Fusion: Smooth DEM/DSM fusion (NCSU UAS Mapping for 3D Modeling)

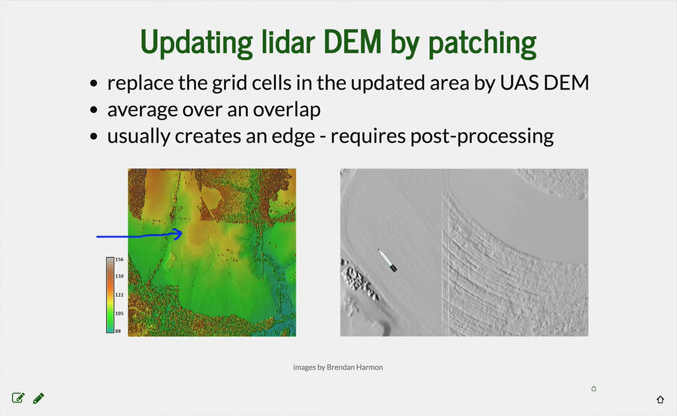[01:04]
we are creating an edge along the patch. And it's even visible here when you zoom in and use relief shading, you can see these edges quite clearly. This can be post-processed, but of course, that's a lot of extra work. Here it is even better highlighted.
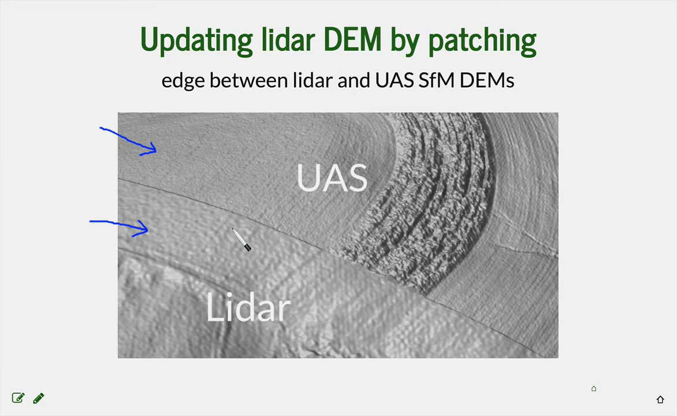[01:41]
So, how can we create a fusion of these two datasets without the edge? So, we can employ smooth fusion and the smooth fusion uses weighted smoothing, which is based on the distance from the edge. Here, we just averaged data in this overlap with the same weight.
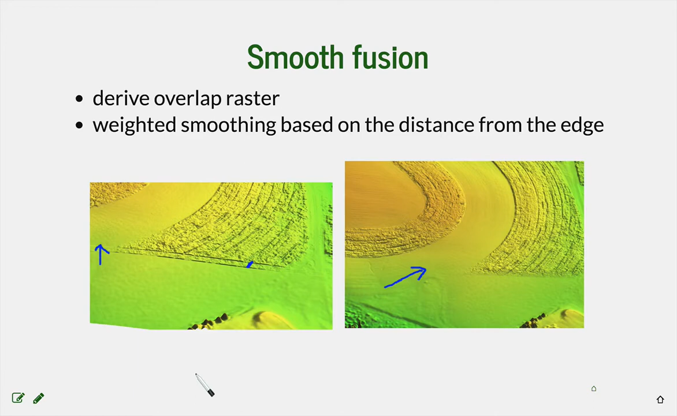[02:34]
And you can see it particularly here in the background area. So, here is the mathematical formulation of this fusion method. So, you have a UAS based, in our case,
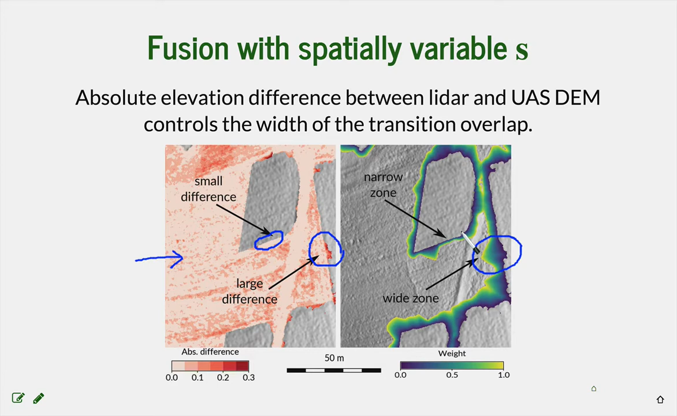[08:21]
So, we will have larger width of the overlap here, where we have greater difference in elevation. And we will have a very small overlap and much more data preserved where we have a small difference. So, this is how this, how this sequence of patching looks like.
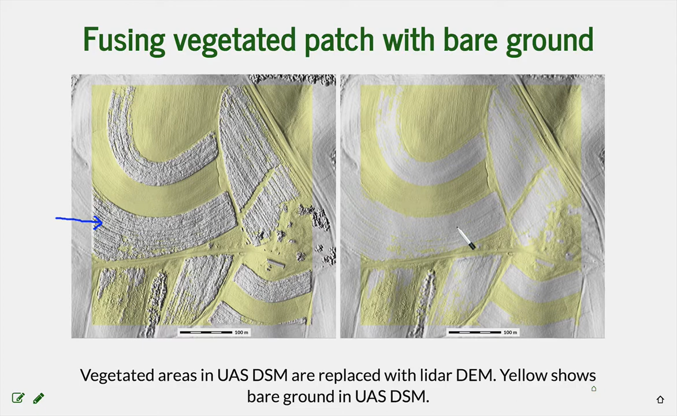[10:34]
And we will get a smooth bare ground digital elevation model for our entire area, which is updated with the latest UAS data in the bare ground locations. And this is how the spatially variable overlap will look like. So, you can see it along the edges of the, of the mapped area. And again, here the difference was small. So, we have very narrow overlap. Here the difference was large. So, we have much wider overlap. And then we also have the edges and the smooth fusion in those areas where we have replaced the,
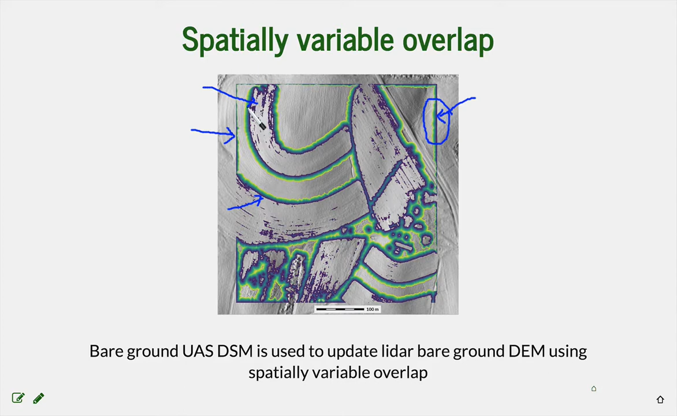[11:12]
where we have replaced the crop. And with the, with such smooth fusion,